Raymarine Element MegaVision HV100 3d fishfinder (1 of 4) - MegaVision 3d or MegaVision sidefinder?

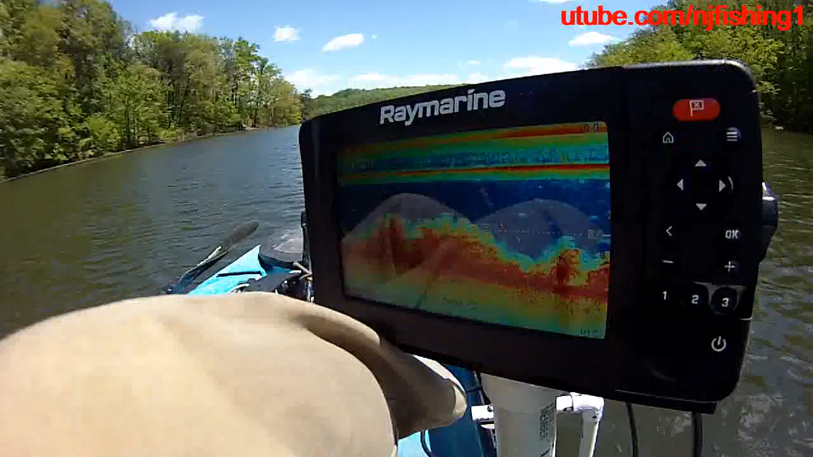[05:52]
So this is the traditional sonar. 9.9 watts. So it's not the... 9.8 watts. So it's not the...
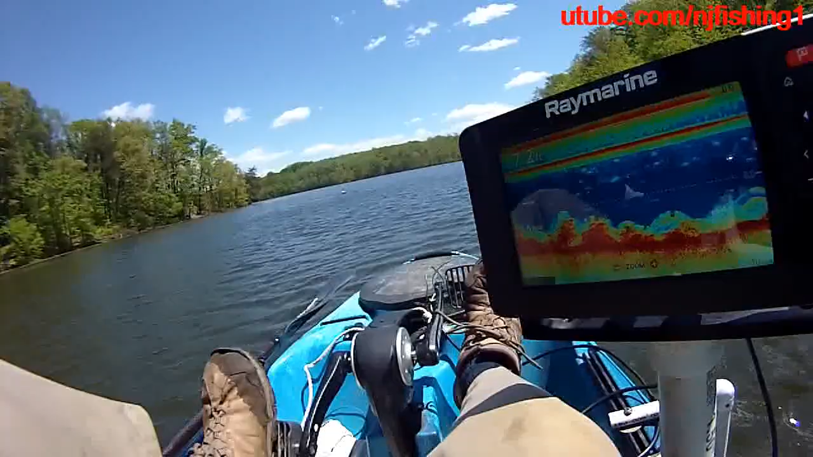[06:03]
As demanding of power as the 3D. Let's get out of here. Let's go to SciFinder. Let's see if the...
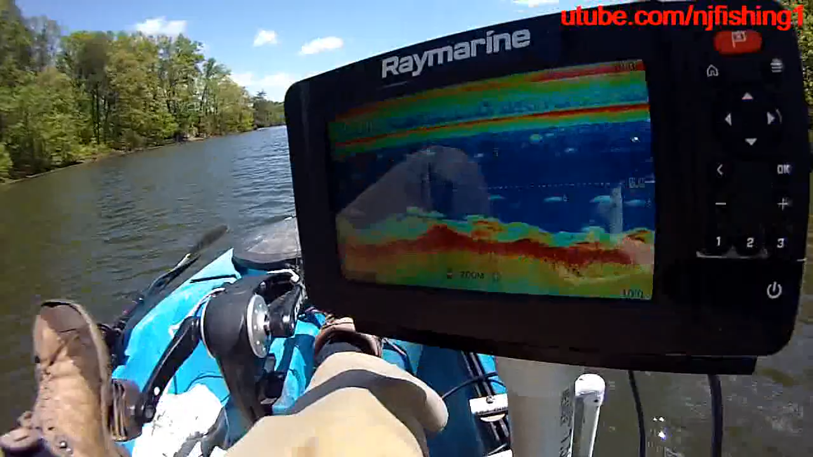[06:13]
Let's see if the SciFinder burns. What happened here. Let's go to home. Yeah, I thought this is not the SciFinder.
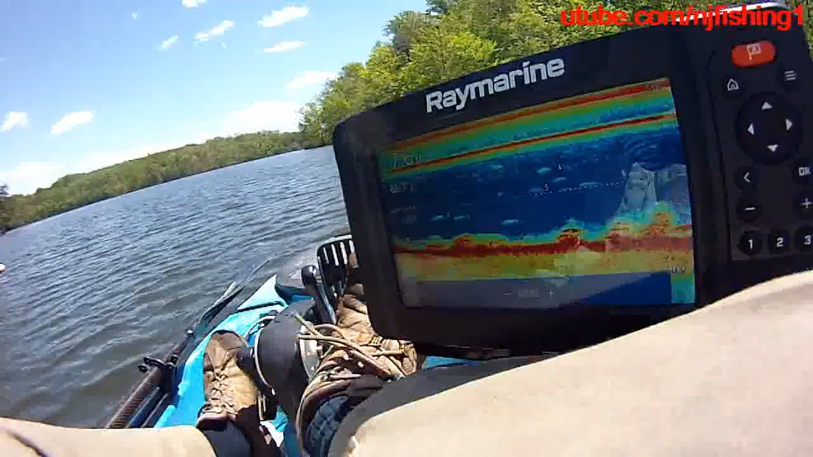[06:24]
Well, apparently it's not. I'm going to have to manually change it to SciFinder.
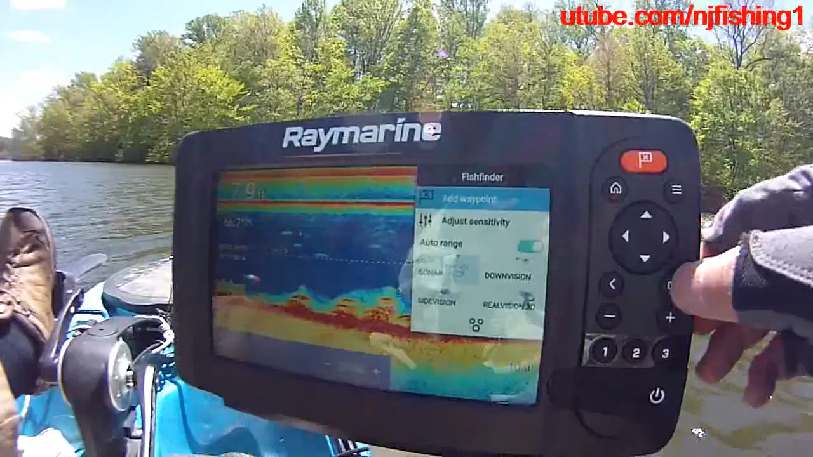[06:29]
And there we go. So there's the SciFinder in there.
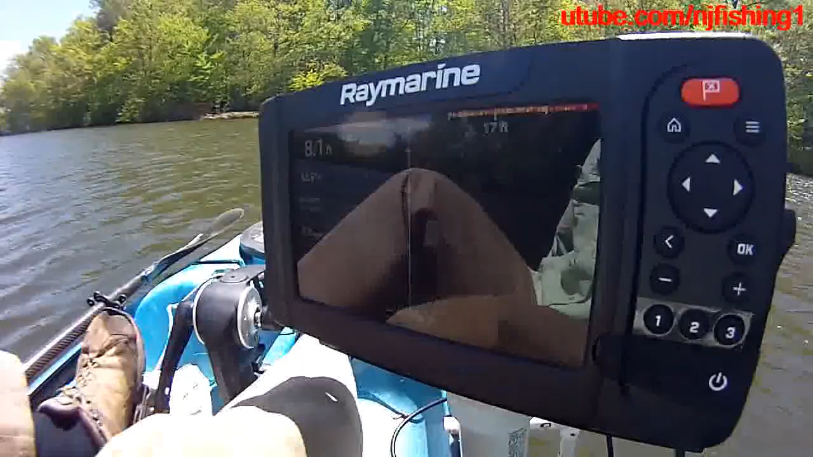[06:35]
And it's 12.6 watts, 12.3 watts, 12 watts, 11.8 watts.
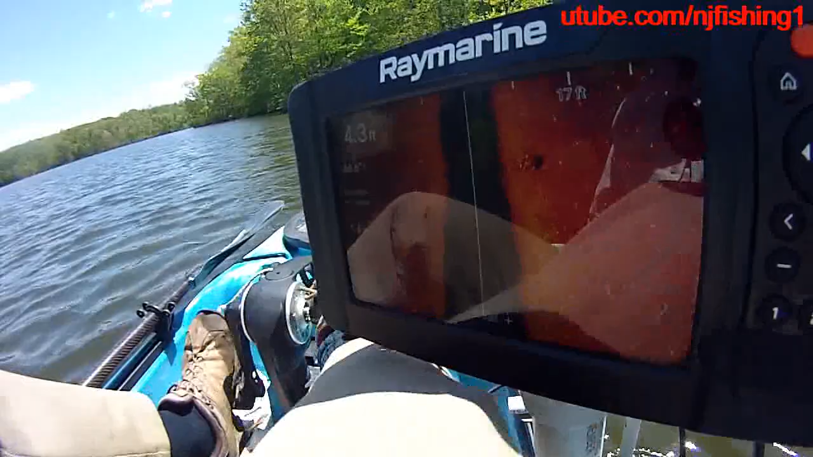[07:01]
350... Kilowatts. Um... Uh... Oh, SciFinder. Okay. So... It's burning 12.5 watts. Okay. 1.7 mile per hour. 66.6... Wow. It's really shallow. 2.7, 2.8 feet. So we're going to get down to the, uh... Uh... Middle. Whoa. That's really shallow here. 2.6.
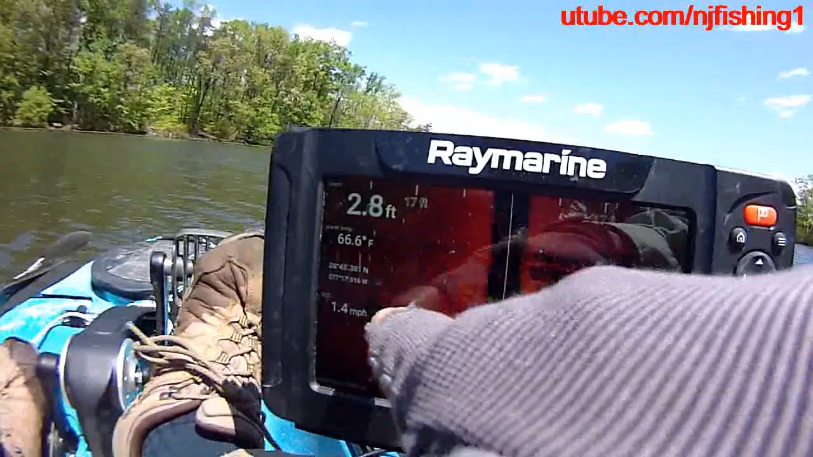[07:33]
On screen: depth 2.8 ft, water 66.6°F, speed 1.4 mph
You see some structure here. You also see some structure, right? 3 feet. Yeah, so... Some structure here. We're going back to, uh... deeper areas. 6 feet. So this is, uh... Uh... Uh... 7 feet now. 7.6 feet. And, uh... Uh... So I'm using the SciFinder. The SciFinder is burning 12.1 watts.
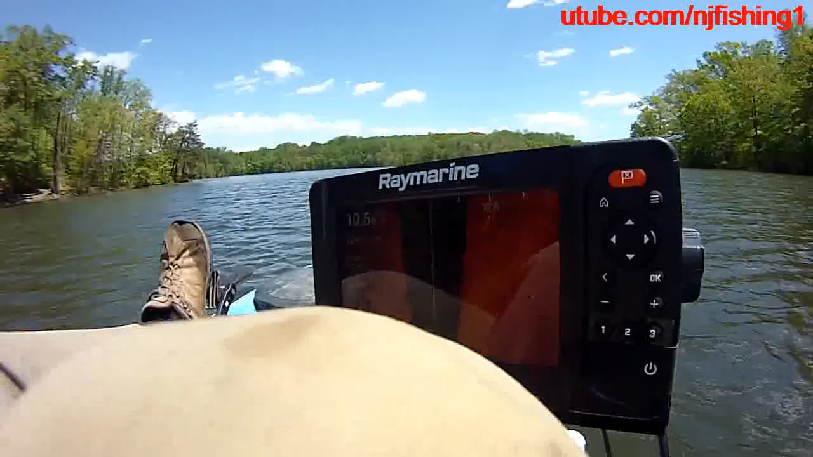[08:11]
Uh... Uh... 11.9 watts. So this is the SciFinder, okay? Um... Let's see. 12.7 watts. It's, uh... 208 watt power. For energy. But it's burning 12.4 watts. And, uh... It's, uh... Burning about 1 amps. 0.97 amps. So this is the, uh... Raymarine element. Uh... Uh... 7 inches, uh... Power Consumption Test. So you got the 12.7, 12.8, 12.1. Uh... So sight vision is very easy. Uh...
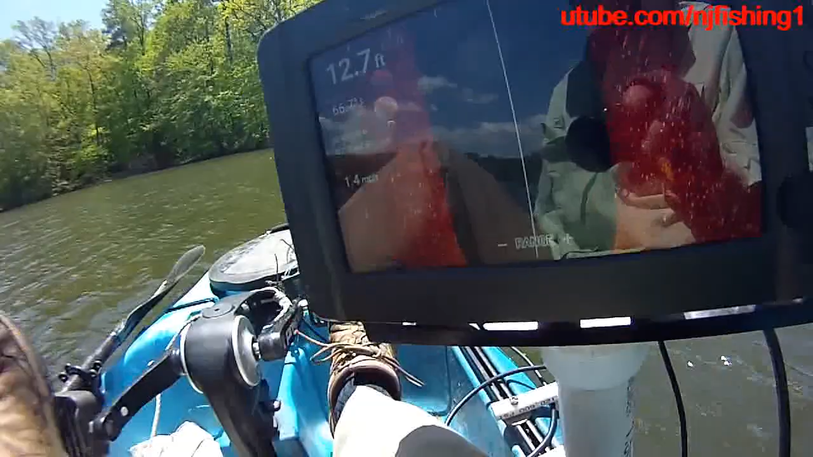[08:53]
On screen: depth 12.7 ft
Uh... Uh... Right now. So 12.1 watts right now. So I'm gonna, uh... Uh... Change it to, uh... Uh... Uh... You see some... I'm gonna change it to, uh... Uh... I'm gonna change it to, uh...
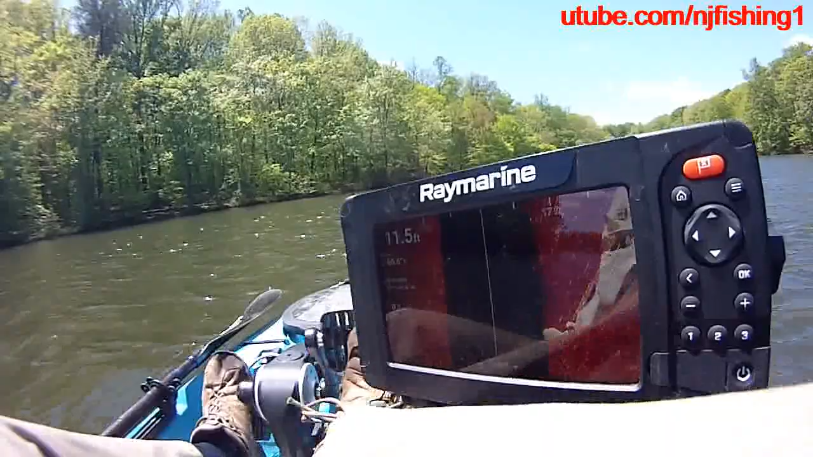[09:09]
Uh... To, uh... Uh... Mega vision. Pretty soon. Let's, uh... Let's do something here. Okay. Let's go to home.
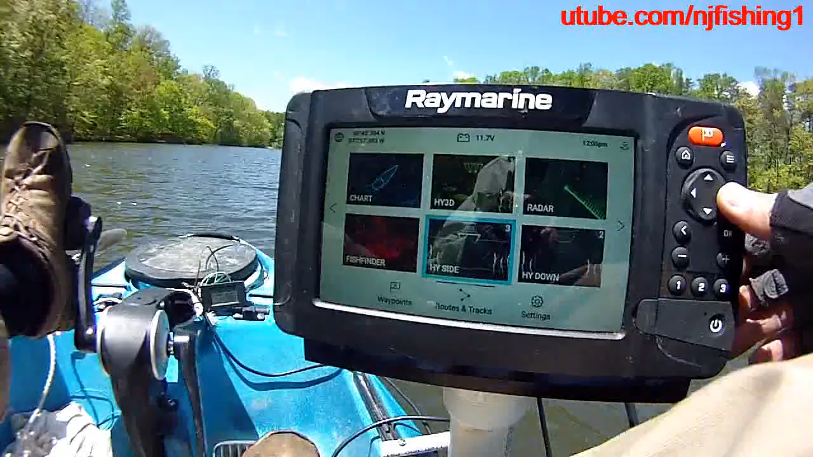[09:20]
Uh... Let's see what the down vision is. So the down vision is giving us, uh... Uh... About 12.3 watts. 12.1 watts. Uh... Uh... Uh... Uh... Uh... Uh... You know, so... That's a down vision. It's doing 12.4 watts. Uh... 208. Uh... Watt hour. It's about 0.99... 0.95... 0.98...
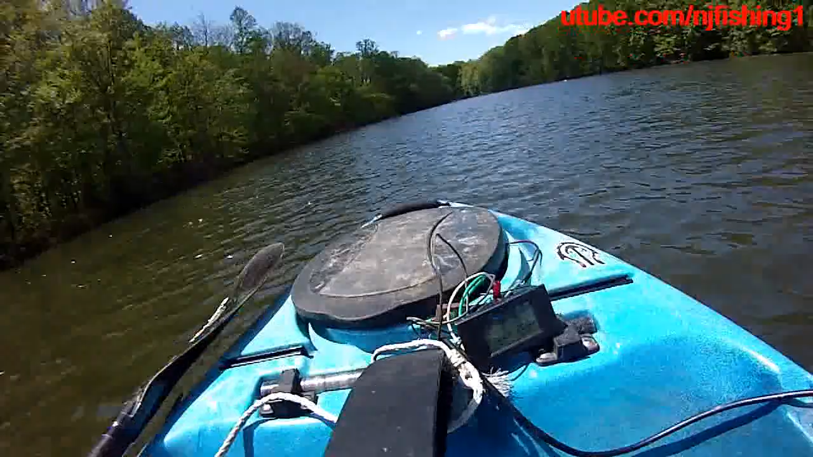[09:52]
Amps. 0.96... 5 amps. 4 amps. 12.75 volts is my battery. It's burning 11.8 watts. So it's about... The down vision is burning. And this down vision is, uh... Okay. This is the mega vision.
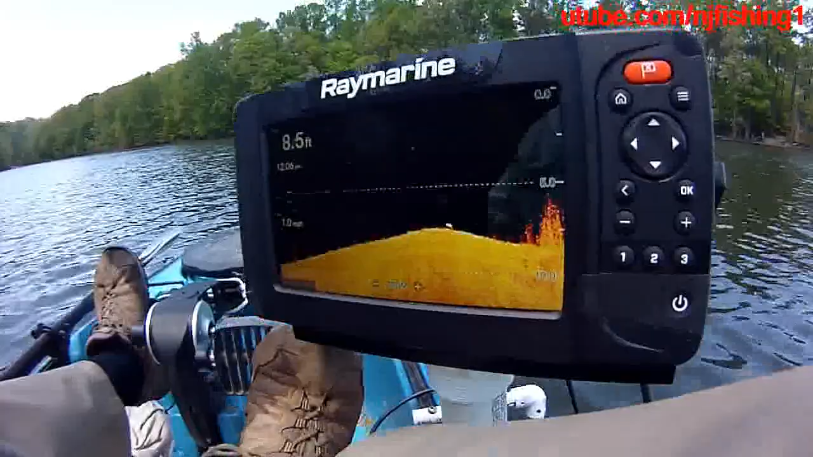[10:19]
On screen: depth 8.5 ft
Uh... Uh... Down vision because it's 1.2 hertz. 1.2 uh... Megahertz. Okay. So it's burning 12.4. And you can see that's the down vision. Uh... Uh... Uh... Mega down vision. It's very clear.
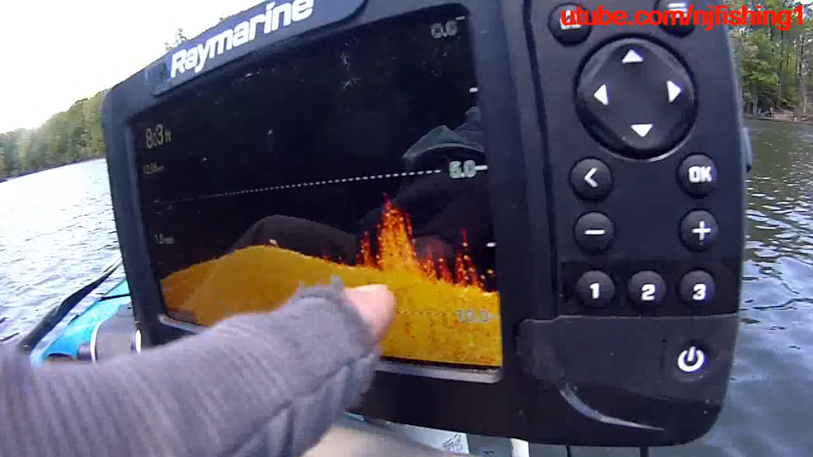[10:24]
You can see those, uh... Uh... Bushes. Uh... You know. Uh... Very clear. Uh... You can see a little bit of, uh...
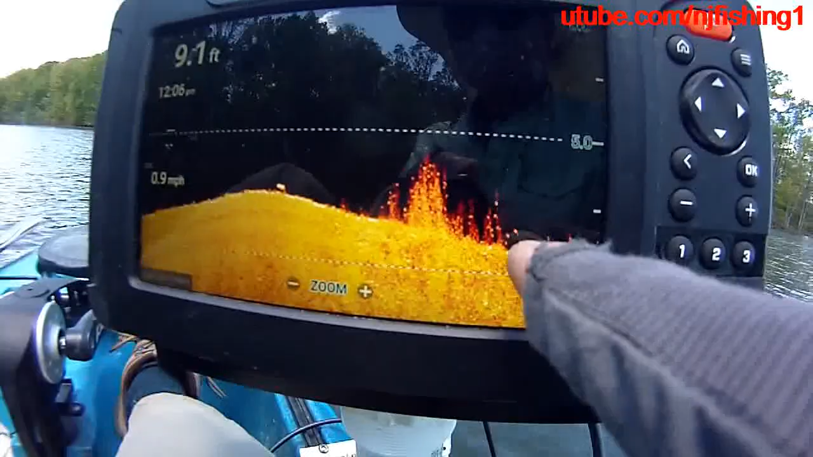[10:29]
On screen: depth 9.1 ft, speed 0.9 mph
Uh... Uh... Uh... Uh... In between those bushes. Okay. So I'm at 9.7 feet, uh... Uh... Uh... Uh... Uh... Uh... Uh...
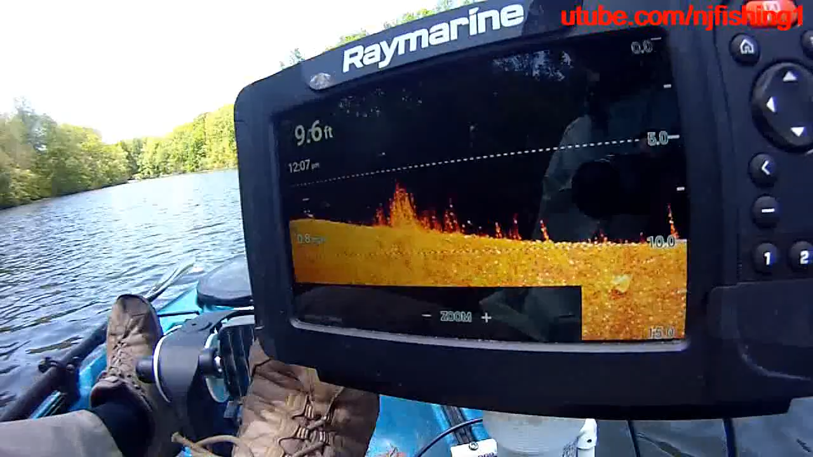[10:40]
On screen: depth 9.6 ft
I don't know why... The temperature is not showing, but I'm gonna try to... Uh... Uh... Show that temperature. So 12.3.
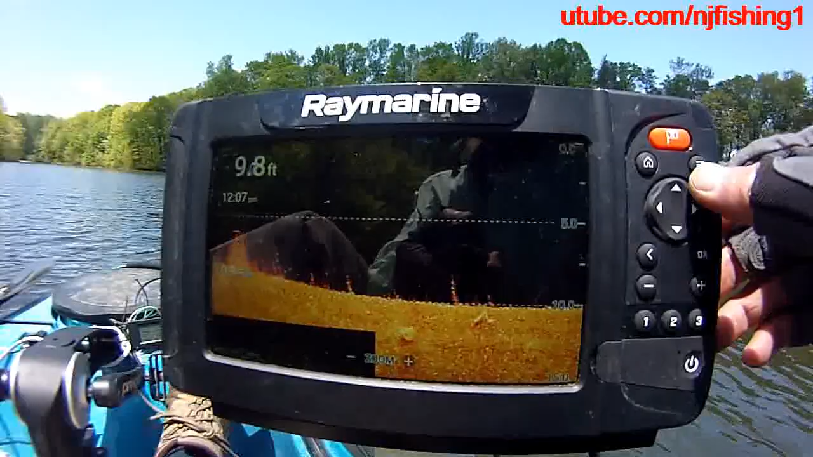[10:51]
On screen: depth 9.8 ft
Uh... Let's do something here. Go back to home. Go... Uh... Do...